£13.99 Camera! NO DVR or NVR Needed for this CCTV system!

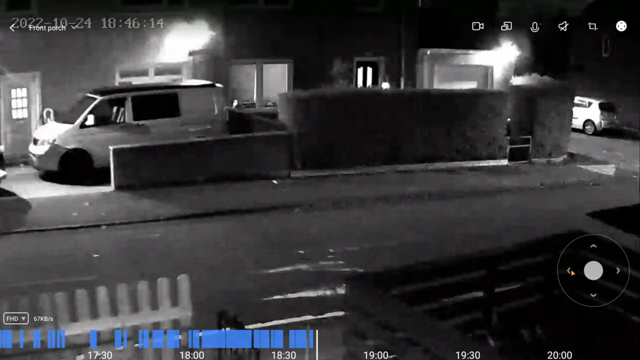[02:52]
This is a fantastic little camera. And seeing that it's only connected via Wi-Fi, the response time is pretty excellent. Now, as you guys can see, because of my neighbors had to blur out some stuff just to give them some privacy. However, you can still see pretty much what you need to see. Like I've also mentioned, this is a 360-degree camera. Well, for the most part, it turns around practically 360 degrees and you can turn it up to its limits, as I'm doing right now.
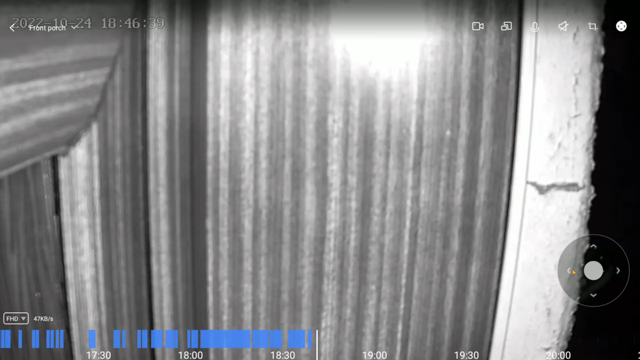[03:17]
And then you can turn the camera clockwise to see the opposite side.
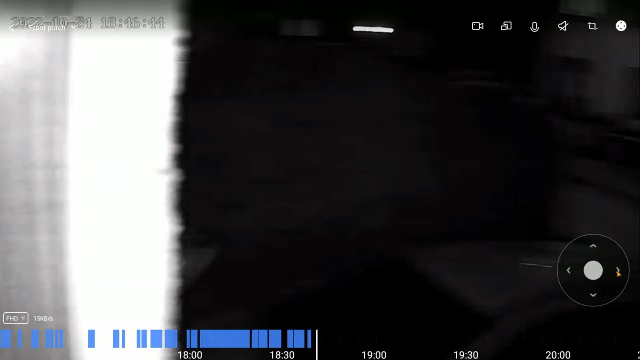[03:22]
However, that's pointing to my door, so you can't really see much.
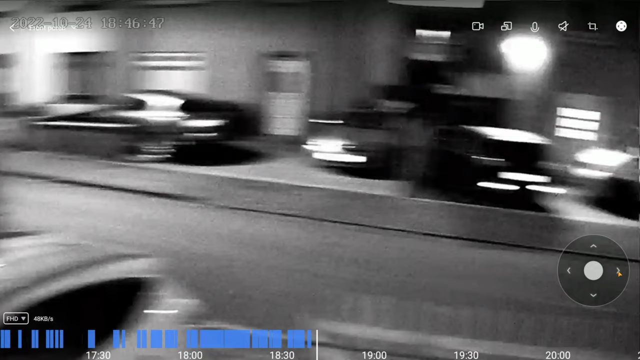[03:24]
You'll notice the blue at the bottom. That is just a timeline where you can rewind your video if you have a micro SD card installed.
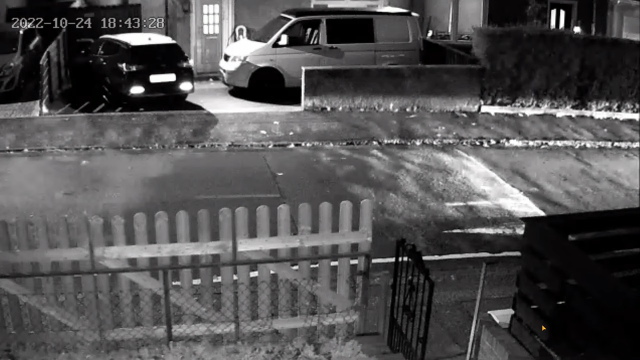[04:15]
And speaking of quality, you can shift between HD and full HD depending on your internet speed and how good of a quality one is for you at the moment.